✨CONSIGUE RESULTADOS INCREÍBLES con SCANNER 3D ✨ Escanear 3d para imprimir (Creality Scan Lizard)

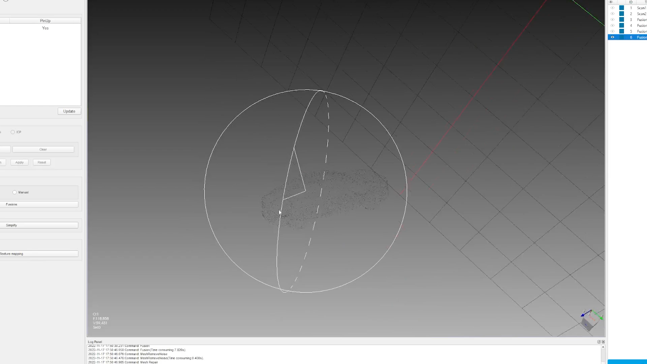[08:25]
Uno normal y otro boca abajo para que pille la base Y la verdad que saca un resultado bastante bastante guapo Y a ver,
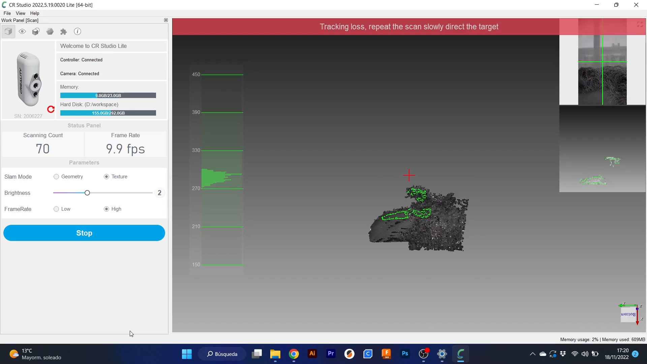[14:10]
cómico Hicimos la prueba A repetir El escaneado De mi cara Y el resultado Es espectacular Lo pilla todo Muy pero que muy bien A
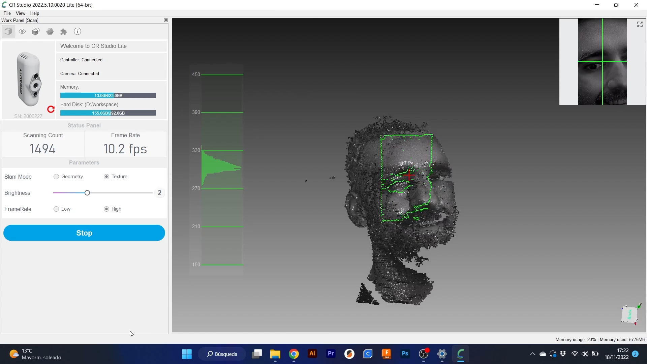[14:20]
excepción un poco De la parte de arriba De mi pelo Que ahí se rayó Un poquito más Pero lo estaréis viendo
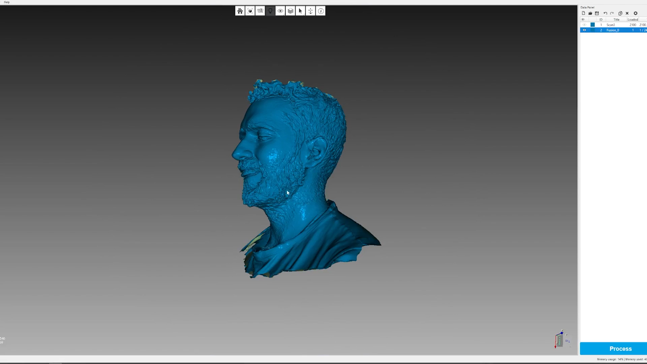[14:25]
En pantalla O sea Lo pilla todo Muy pero que muy bien Aclarar que esto Lo podéis comprar
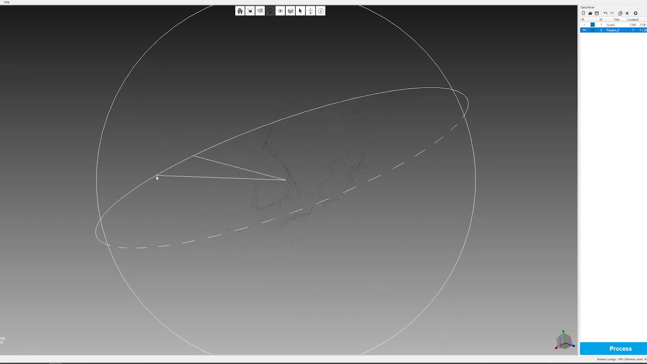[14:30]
En cualquier supermercado Yo lo he comprado En el hiperusera Que tengo aquí al lado O sea que es que tampoco Es una cosa difícil de encontrar Si que vais a gastar Más champuse Con proporción Que de polvos de talco Pero es algo muy barato Que podéis encontrar Por dos euros En cualquier